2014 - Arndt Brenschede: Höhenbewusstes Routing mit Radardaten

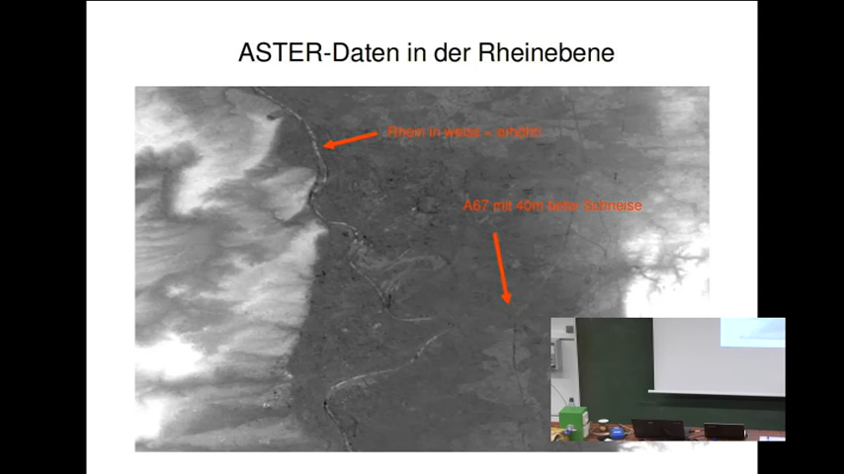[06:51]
Man sieht hier den Rhein mit seinen Nebenarmen, aber was man halt auch sieht, ist zum Beispiel das hier. Das ist eine Autobahn. Und das hier sieht man auch als Kultur, das ist ein Waldgebiet, was sich nach oben abhebt. Also hoch gibt heller, runter wird dunkler.